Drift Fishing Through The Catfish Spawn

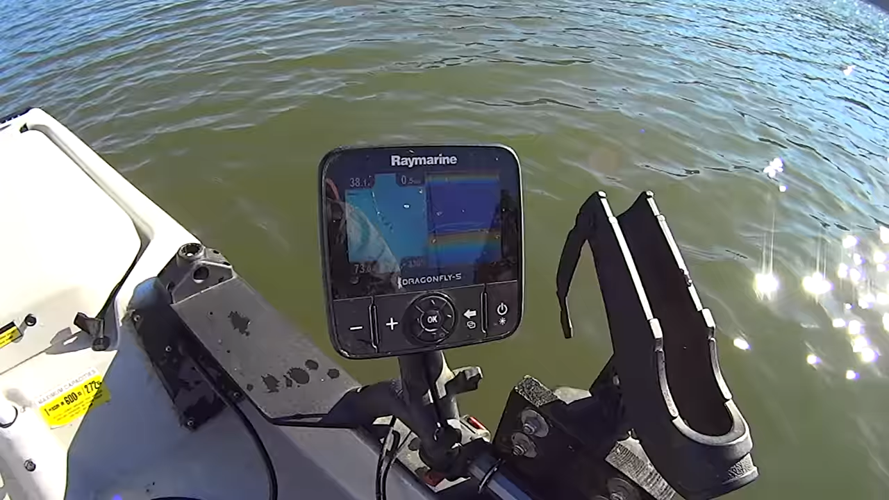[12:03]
what i'm doing here y'all i apologize for that motor noise i'm having to use it to move here but i've got myself going at 0.5 miles an hour and 37 feet of water you can see here i'm just following
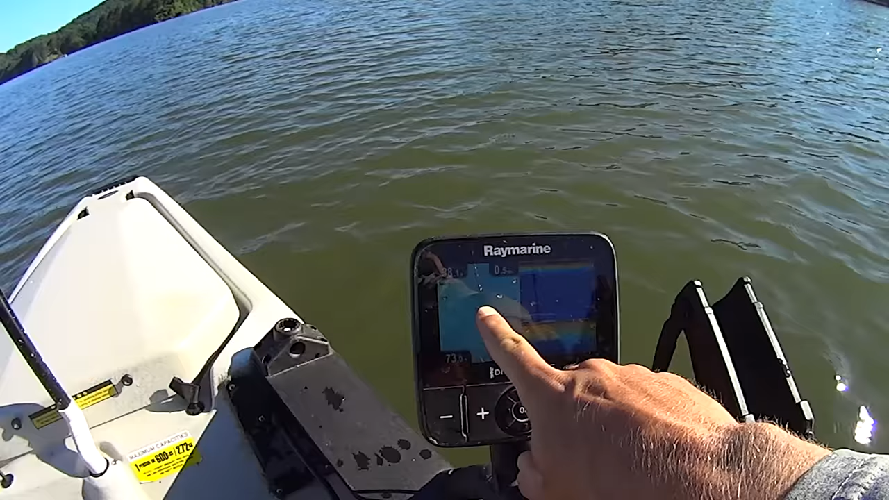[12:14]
along the edge of this channel as i make my way down the river right there was a little fish that come up took a look at my bait he didn't eat it right there's another one you can see you probably can't tell on the camera there's some faint lines right here that is my baits that's the graph picking up my baits and those darker marks there it's fish that have come up took a look at my baits and then for whatever reason didn't tap them at that point in time but you can see that that's exactly what i'm doing head got hit there it